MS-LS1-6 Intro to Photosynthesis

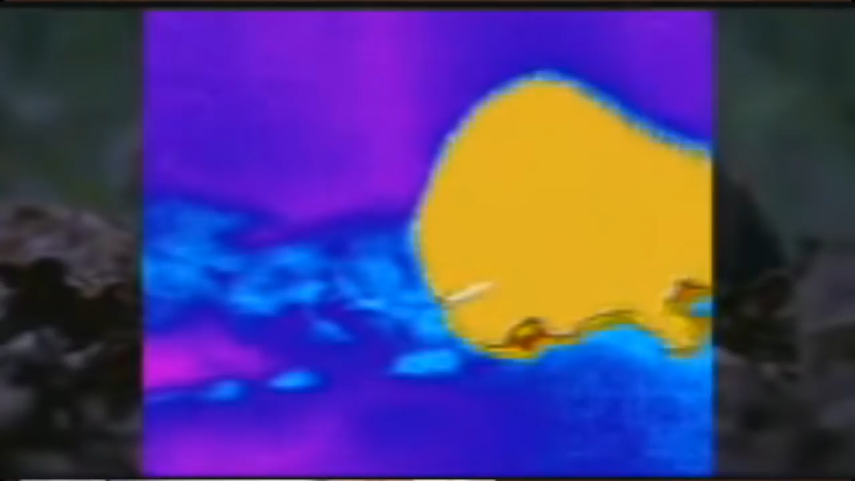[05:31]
And some snakes, like pit vipers, can detect infrared radiation, the heat emitted by their prey, using sensor pits on the sides of their faces.